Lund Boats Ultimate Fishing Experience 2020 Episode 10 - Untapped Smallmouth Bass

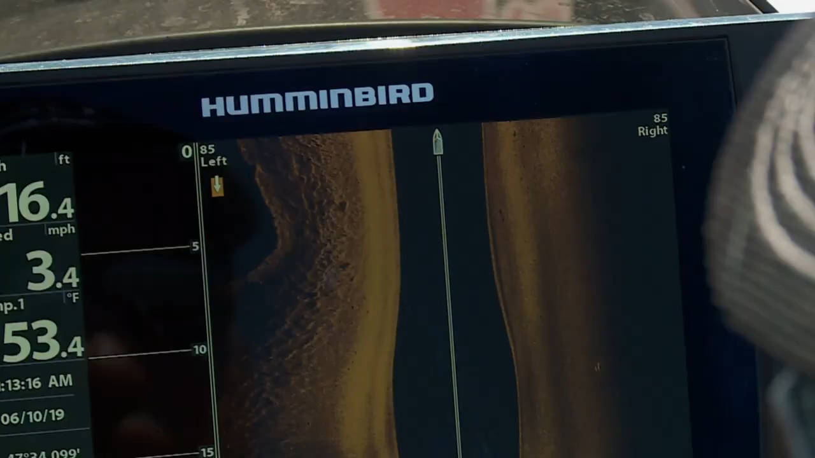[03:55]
On screen: depth 16.4 ft, water 53.4°F, speed 3.4 mph
side imaging to see the rocks And how far they extend from shore Some
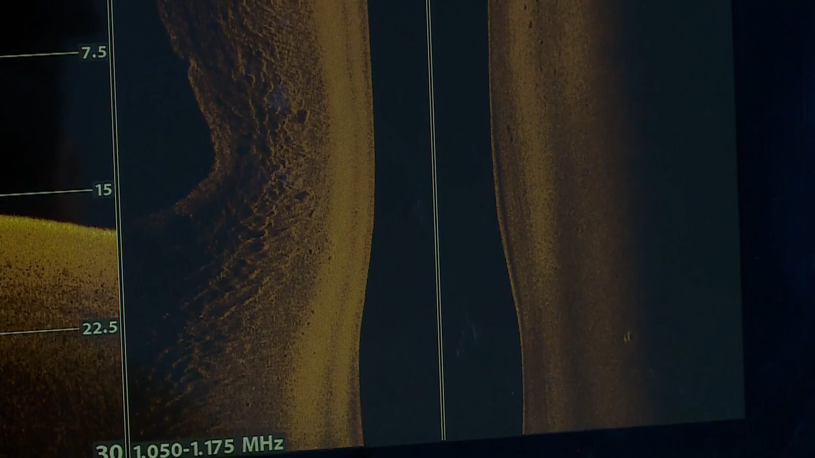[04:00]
of these fish are coming right up in the